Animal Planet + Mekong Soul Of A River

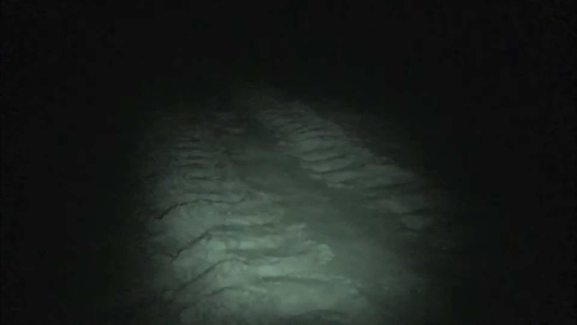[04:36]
Something heavy is pulling itself up the sand.
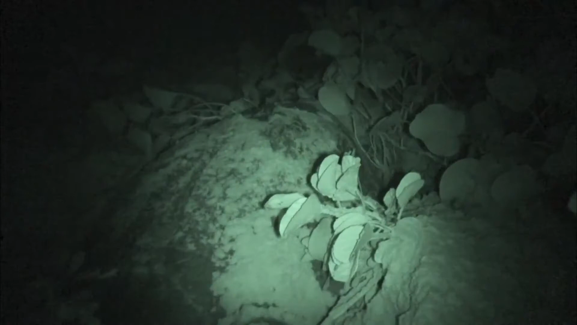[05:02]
Now at breeding age, she's returned to lay her own eggs.
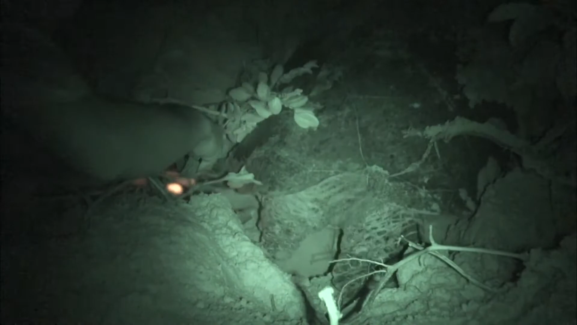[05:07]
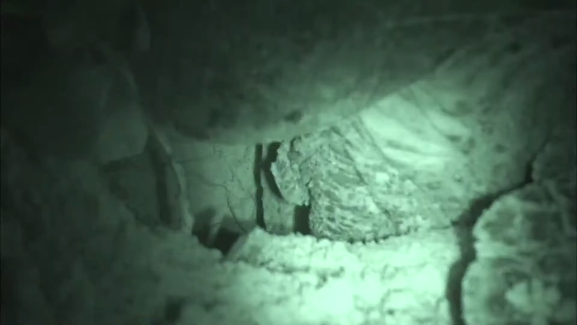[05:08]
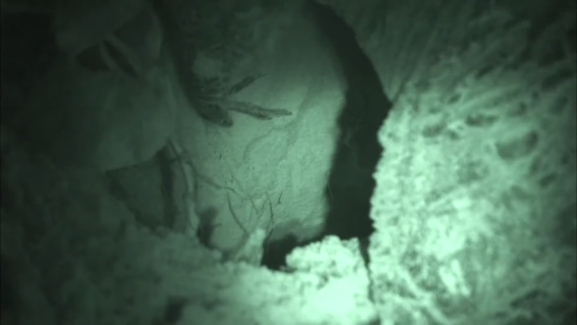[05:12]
The strong muscles in her flippers enable her to use them just like a human hand to dig.
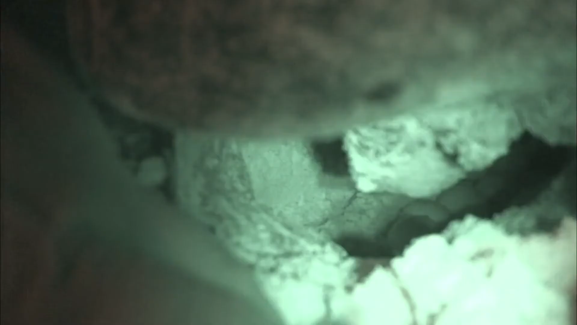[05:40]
She may lay up to 100 eggs in one single night.
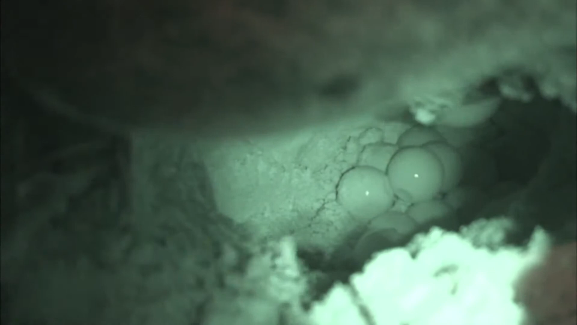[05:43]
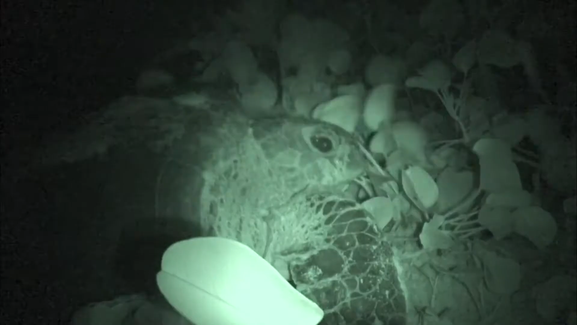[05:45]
It's an exhausting process for the mother.
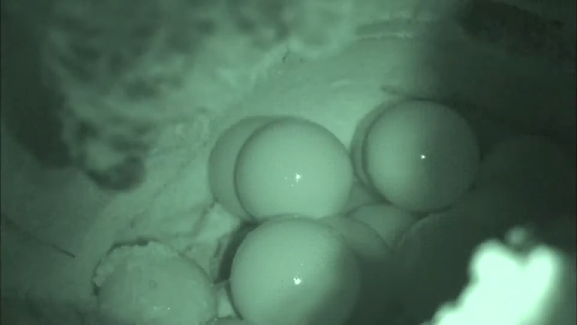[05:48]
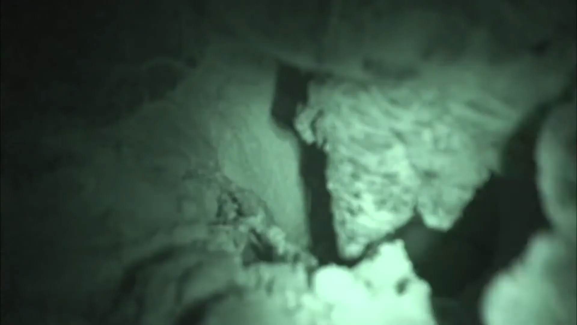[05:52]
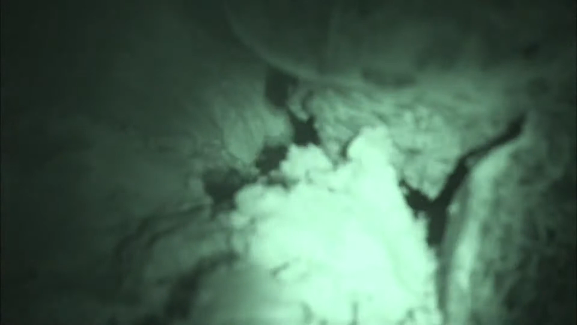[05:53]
Now she's finished, she covers them with sand and heads back to open water.
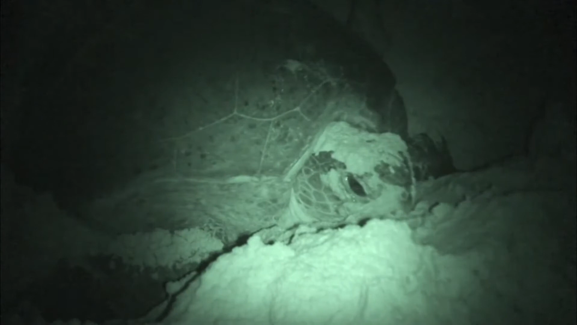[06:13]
It looks as if she's crying, but the turtle is actually shedding excess salt from a special gland behind her eye.
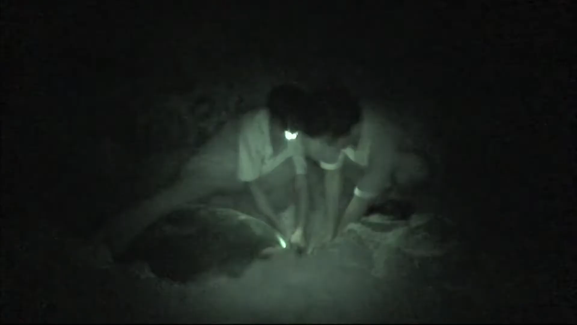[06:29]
Other mothers are coming ashore. It's going to be a long night for Hua and his team.